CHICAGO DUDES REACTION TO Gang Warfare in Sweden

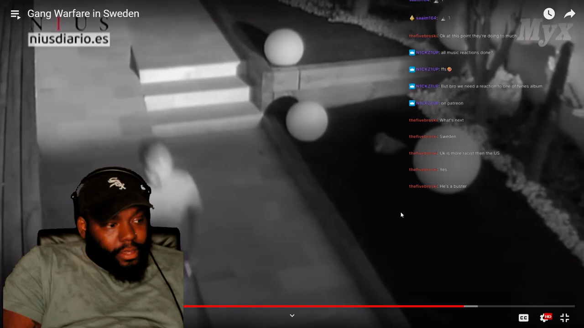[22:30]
a few hours after their meeting okay maybe they are showing it hold on can't take no chances out here in the port of marbella zocato was